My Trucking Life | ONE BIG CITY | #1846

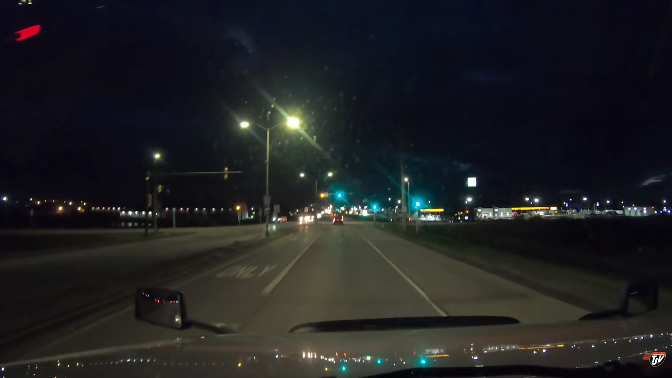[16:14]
we're almost there it's not even 530 it's dark already in 200 meters turn right on commerce drive and then approaching destination on the right side in 0 meters 0 meters as soon as I turn right eh?
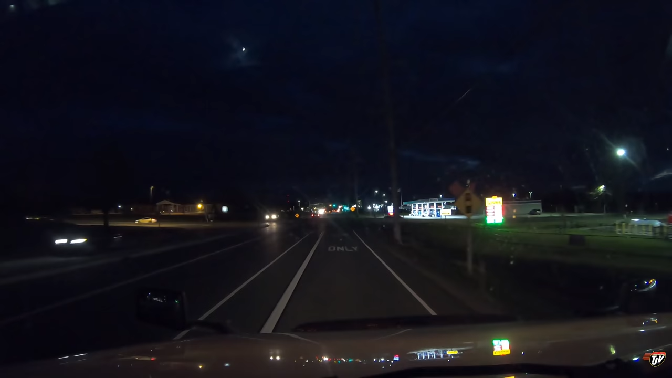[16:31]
I don't think so but I do see it here hopefully there'll be parking I mean it's only 530 it feels way later let's go see what's going on at Love's you have arrived at your destination on the right side 1-0-0 commerce drive